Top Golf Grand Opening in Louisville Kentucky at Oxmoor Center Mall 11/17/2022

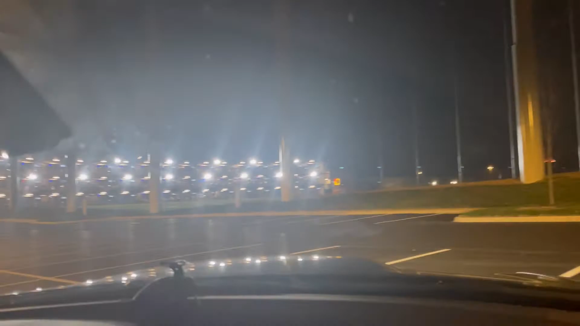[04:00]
Look at that. That is amazing. Look how huge that is. Like that is humongous.
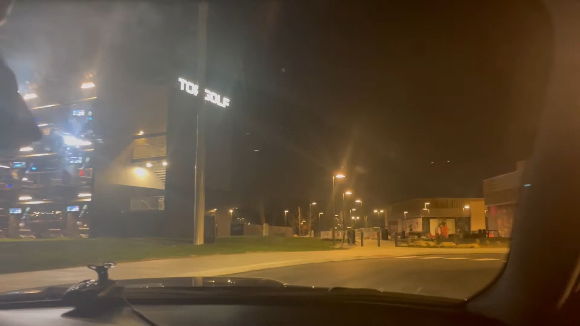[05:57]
This is the new site of Oxmoor. This is where. I think right here used to be where the Sears building entrance was.